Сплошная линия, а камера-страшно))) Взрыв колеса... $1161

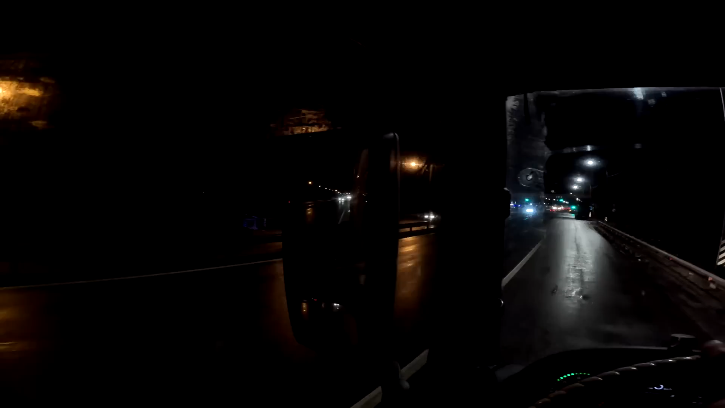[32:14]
Не, ну у меня вроде все цело. Видел только одного. С дисками. Бедолагу.